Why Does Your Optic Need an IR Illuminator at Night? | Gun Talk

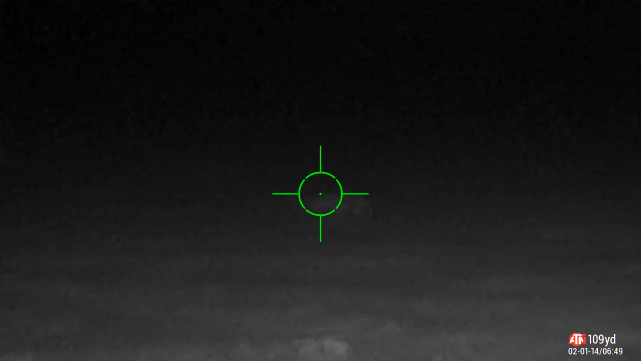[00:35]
So if you want to see further out, you narrow the beam and for a brighter,
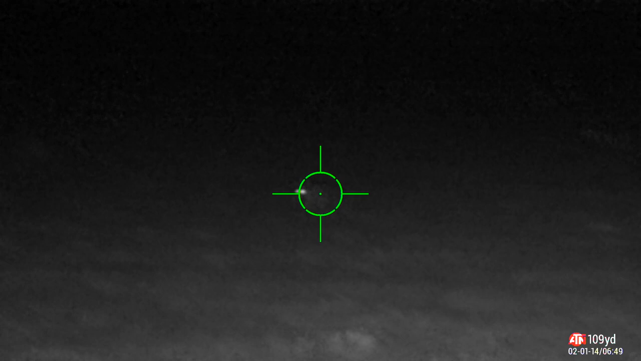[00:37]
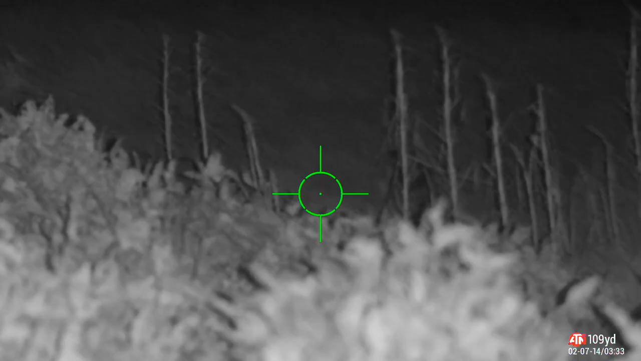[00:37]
wider field of view up close, you just open it up. So it was a very rudimentary test on an IR illuminator.
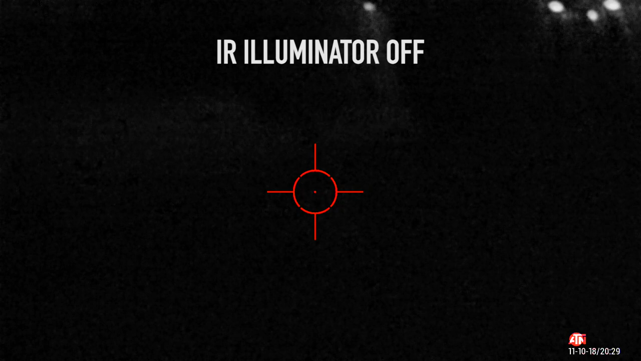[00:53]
Now, I leave the illuminator off and I can't see anything.
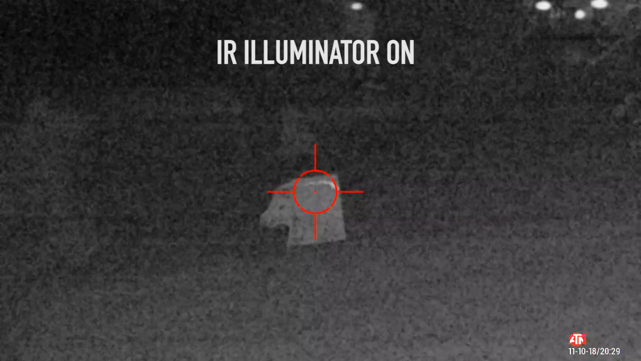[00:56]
All of a sudden,
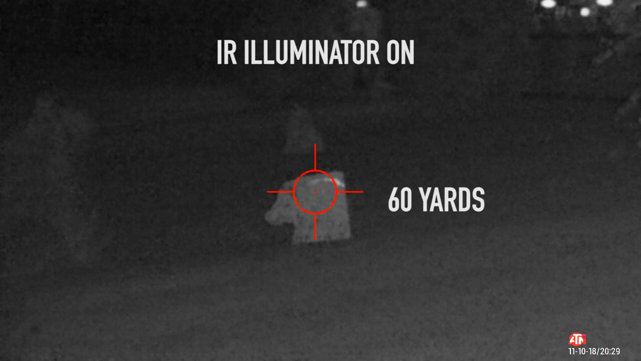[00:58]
I turn the illuminator on and I can see the hog at 60 and the coyote out at 120. So if you're heading out at night with that night vision, you definitely need an IR illuminator.